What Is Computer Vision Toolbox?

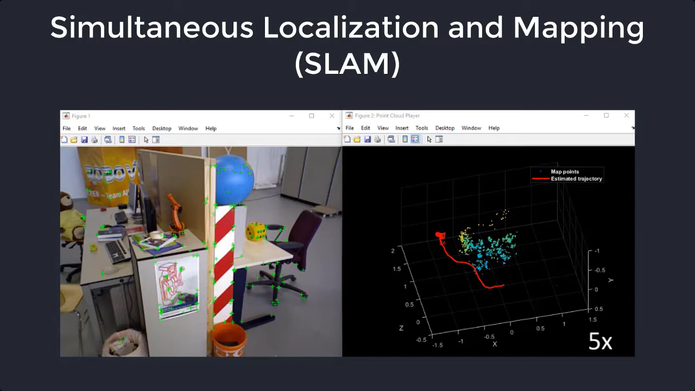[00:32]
You can also perform tasks related to stereo vision,
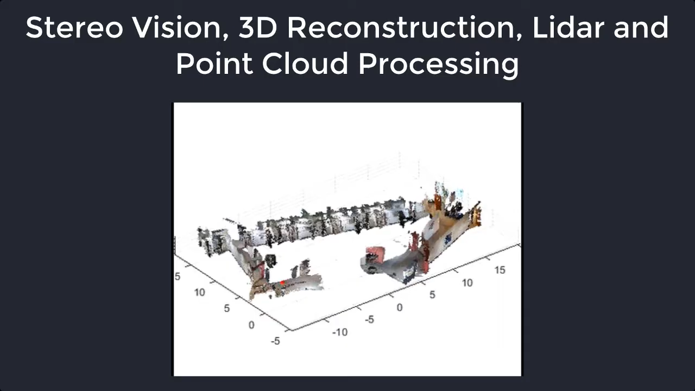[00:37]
3D reconstruction, and LiDAR and point cloud processing.
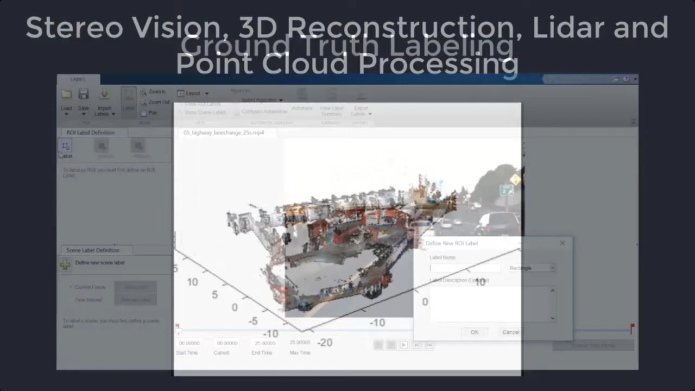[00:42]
Computer Vision Toolbox supports ground truth labeling, including automation workflows that can accelerate the labeling process.